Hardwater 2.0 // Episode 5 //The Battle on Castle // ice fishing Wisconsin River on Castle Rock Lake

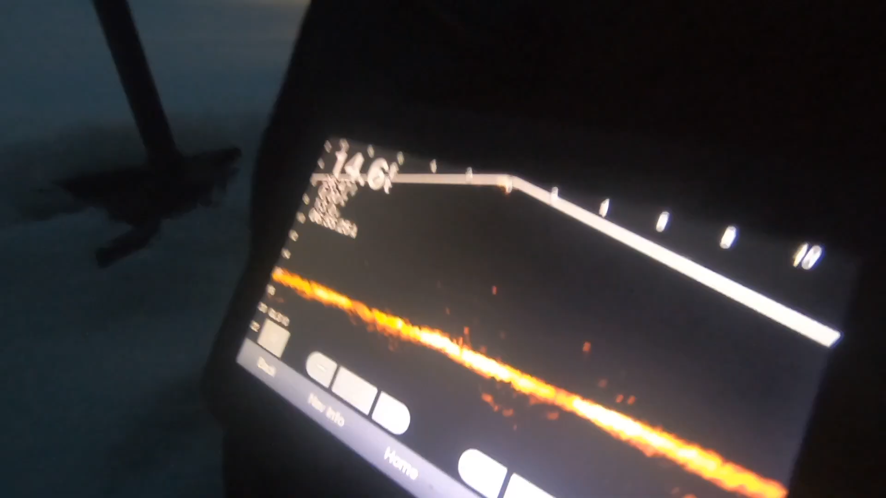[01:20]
what if you drill drill straight back to where i was i just where there's brush that's
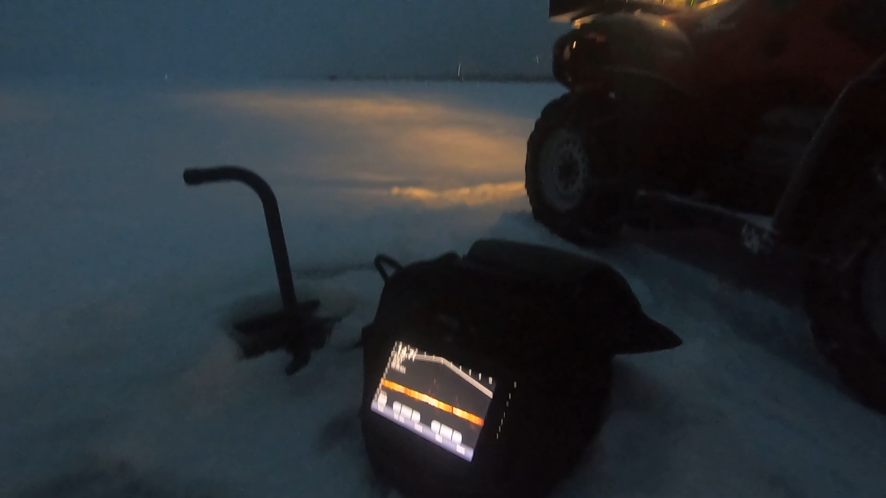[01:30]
where i got all this perch last year i don't know let's drill drill that hole and if not we don't look like what it looks like
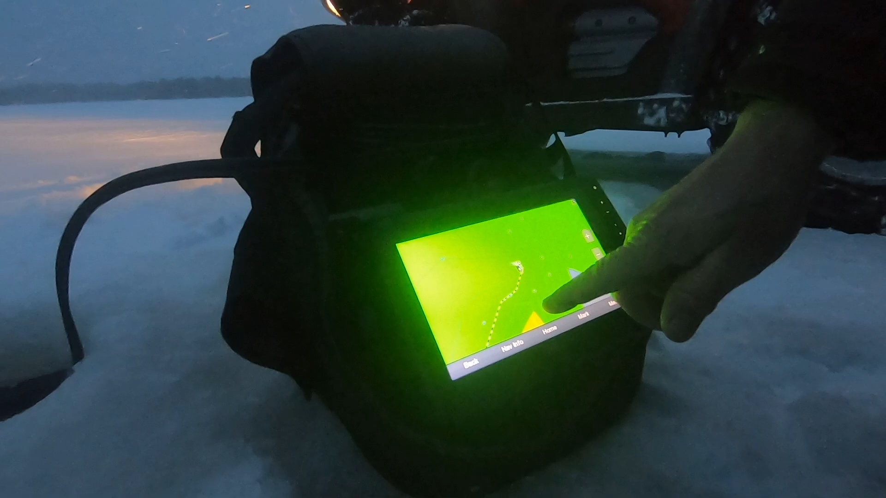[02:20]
we're on that shelf there and then drops off down into that river channel right there so i guess we can put set lines going down right that way and then maybe one back
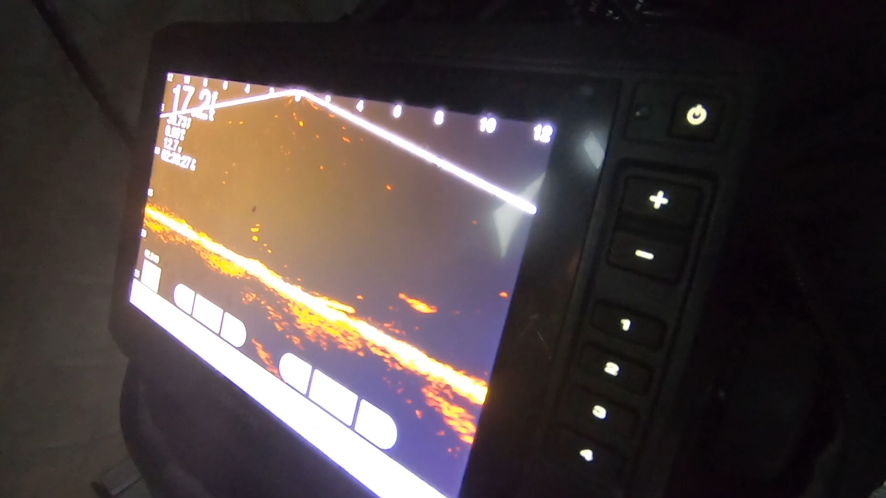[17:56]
See him swimming on the right-hand side. Now he's gone. That looked pike-ish there, didn't it?